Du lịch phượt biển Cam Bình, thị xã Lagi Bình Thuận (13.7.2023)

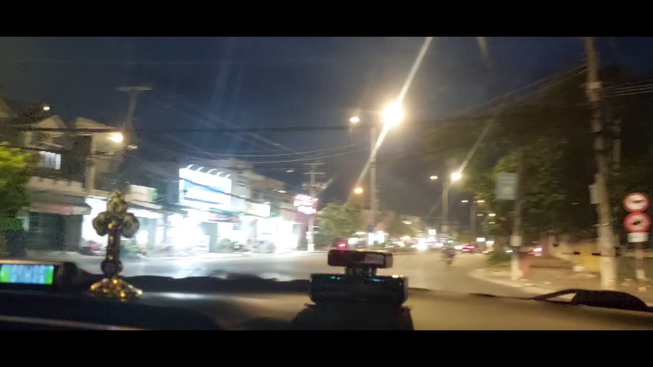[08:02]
Ra thị xã La Ghi nha, đi kiếm đồ ăn nha các bạn. Tắm nguyên buổi chiều đi cano lướt sóng à.
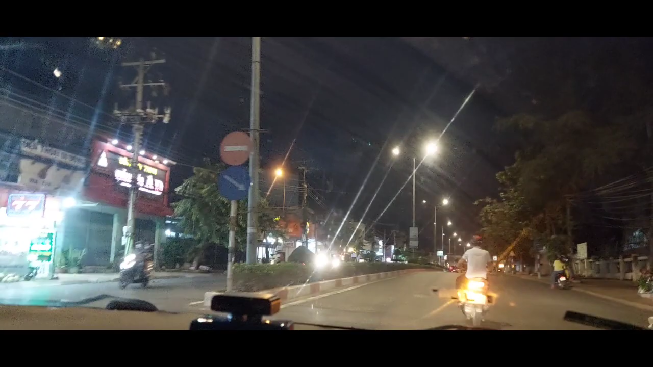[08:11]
Giờ bắt đầu đi kiếm đồ ăn. Đây là trung tâm của thị xã La Ghi, nó cách cái bãi biển Cam Bình á 8 cây số.
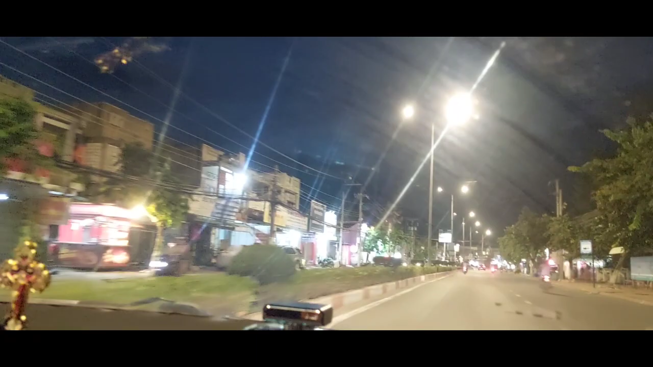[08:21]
Cũng có nhiều quán ăn lớn lớn. Này giống như là cái quảng trường rồi mà rộng à.
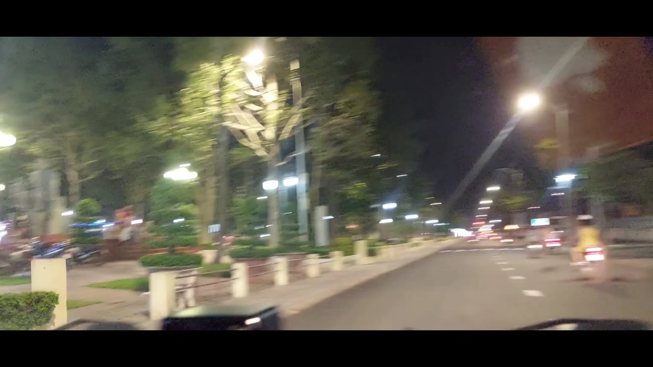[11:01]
Con đường này nó rộng quá à, như công viên này, này công viên quá. Mà biết biết là vô cái ba quán đó không? Quán đó thì người ta ngồi ta ăn đông lắm á. Quán nó nhiều món á. Ừ. Ủa, nó có khu khu chơi nữa nè. Ăn xong qua đây chơi hả? Thôi rút tiền để dành tiền để chơi Nova World được hơn. Thì giờ đi ăn bình thường thôi. Ừ. Hôm qua đã ăn đậm đà rồi. Bắt đầu đi dạo.
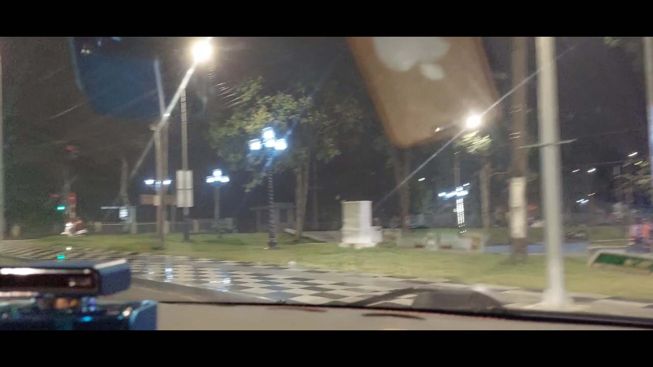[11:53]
Cái đường như đường phố nha. Ừ. Biết rộng luôn á. Cái khoảng đất này mà đi tập thể dục đã luôn nè. Ừ.
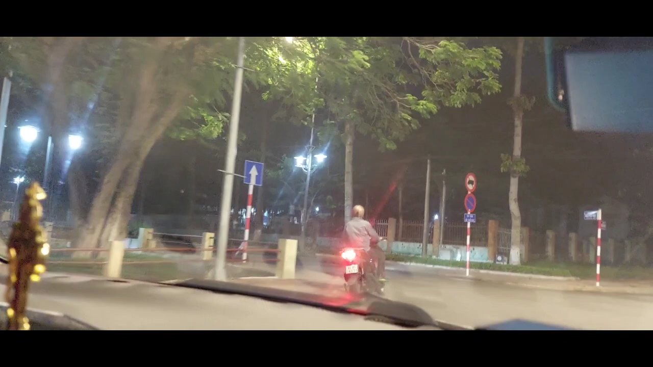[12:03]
Rộng hơn hôm qua ở Vũng Tàu cái khu đó luôn á. Nó ba bồi ba bè bốn bên luôn nè, con đường biết dài luôn nè các bạn. Nãy đi đường bên kia, bây giờ qua bên đây.